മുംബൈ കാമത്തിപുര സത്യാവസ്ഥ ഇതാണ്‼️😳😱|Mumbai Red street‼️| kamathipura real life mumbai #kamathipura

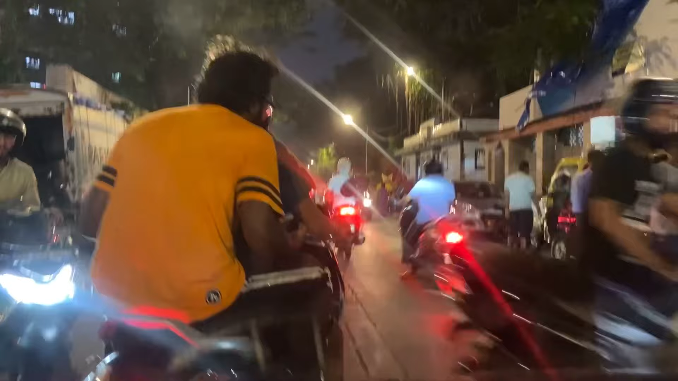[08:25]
സ്ഥലത്തു നിന്ന് നമ്മൾ ഉള്ളിലോട്ട് കയറുന്നതിനനുസരിച്ച് ഈ വെളിച്ചത്തിൻ്റെ കൗണ്ട് ഇങ്ങനെ കുറഞ്ഞുകൊണ്ടിരിക്കുന്നുണ്ട്.
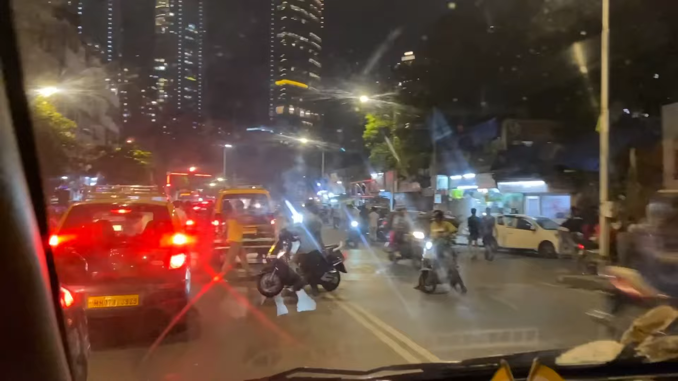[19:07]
അപ്പോൾ ഏതായാലും ഞങ്ങളിപ്പോൾ റിട്ടേൺ ഇറങ്ങിയിട്ടുണ്ട്. 9:30 ആയിട്ടുണ്ട്. നല്ല ട്രാഫിക്കാണ് കേട്ടോ ഇവിടെ.